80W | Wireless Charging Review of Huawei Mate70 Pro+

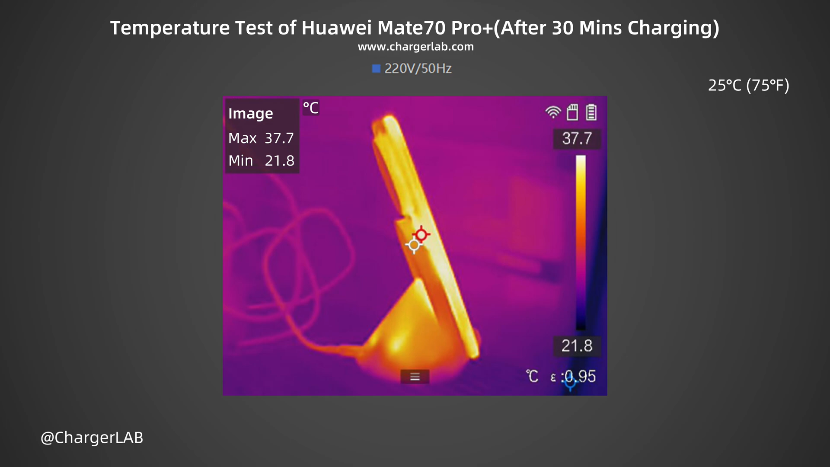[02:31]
On screen: max 37.7°C, min 21.8°C, scale top 37.7°C, scale bottom 21.8°C
and the temperature was controlled between 37.6 and 38.7 degrees Celsius. For 80W fast charging, this temperature control performance is excellent. Using the Huawei 80W wireless charging stand can achieve the official advertised 80W wireless charging power.